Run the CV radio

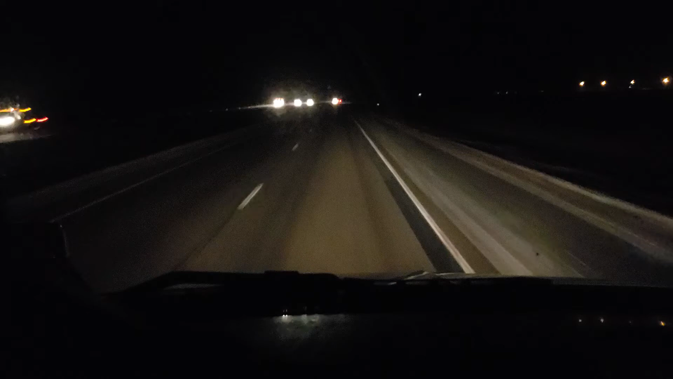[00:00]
Hey, hey, hey, everybody out here in YouTube, Glenn. I tell you what, when I started this video, I turned the video on me. But I'm sitting here in the dark, so it was just a dark screen, so if I was going to chit-chat for a while, at least you could take a look at the road I'm driving on. It's a little dicey out here tonight. I just left Fargo, North Dakota.